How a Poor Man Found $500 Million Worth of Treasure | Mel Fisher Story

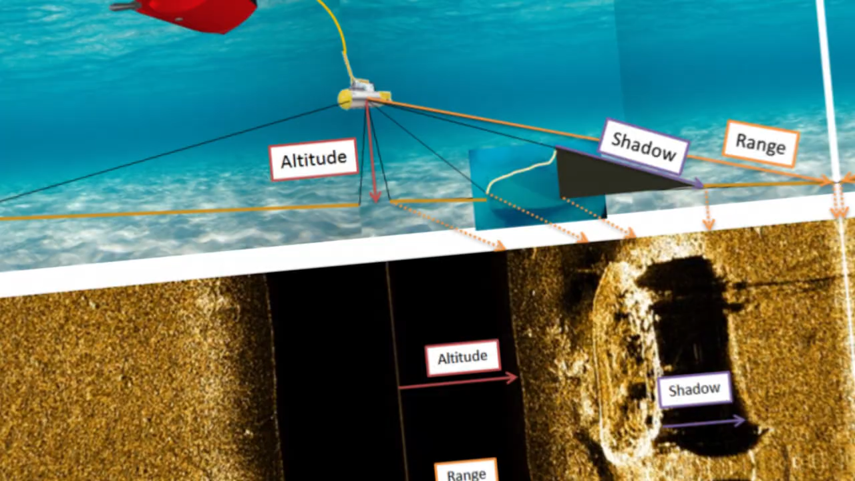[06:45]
They were using side-scanning sonar to scan the ocean floor when they detected a large anomaly.